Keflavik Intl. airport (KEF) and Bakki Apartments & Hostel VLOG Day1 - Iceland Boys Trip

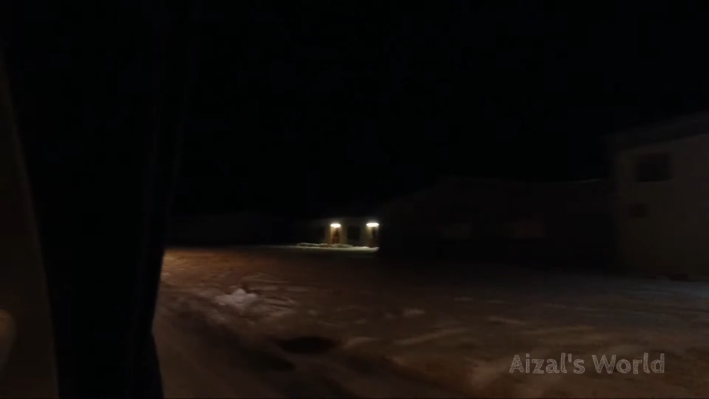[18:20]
Sebab taman ni bekas dia banyak lampu dah belah kanan dah. So situ kita nampak sikit ada Aurora. Harap-harap dapat capture sikit-sikit jadilah. Nanti berhenti lah tepi ni kan.